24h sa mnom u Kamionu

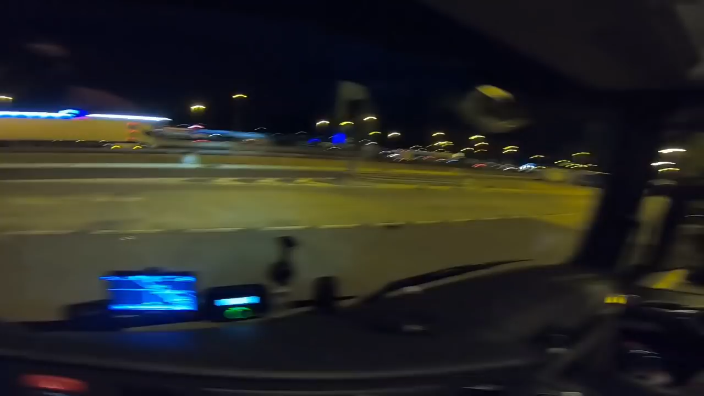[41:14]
Tu ima još jedno mjesto pred mene i ovdje još dva mjesta, ne znam vama gore ima, nebitno, ali uglavnom osvijetljeno je, fino je. Šta da vam pričam ekipa moja dobra, osim da vas pozdravim i da vam se zahvalim što ste odgledali ovaj klip.